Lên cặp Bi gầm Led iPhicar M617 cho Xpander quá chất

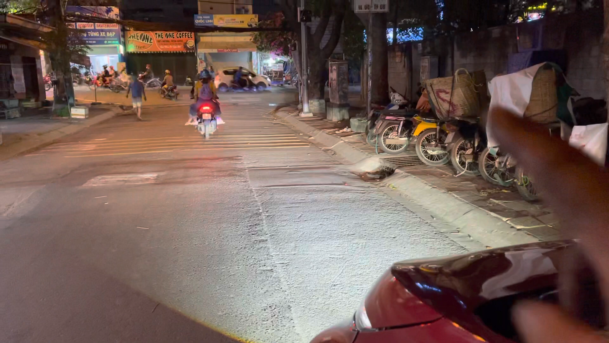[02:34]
Đây, đây các bạn thấy nè, cái đường cắt màu xanh tím nó ở tuốt ở bên kia kìa. Đó đó đó đó đó, những cái bi chuẩn thì nó sẽ cho được cái đường cắt màu xanh tím giống như các bạn đang xem ở trên màn hình. Nó nằm ở dưới của chiếc xe đẩy bán hàng á, và nó nằm ở trên mặt đường nè, và dây cột điện cũng có luôn. Và đây là chế độ pha cos nè. Cos thì sẽ có màu xanh tím ha. Khi mà chúng ta bật pha lên đó thì nó sẽ che luôn cái màu xanh tím đó.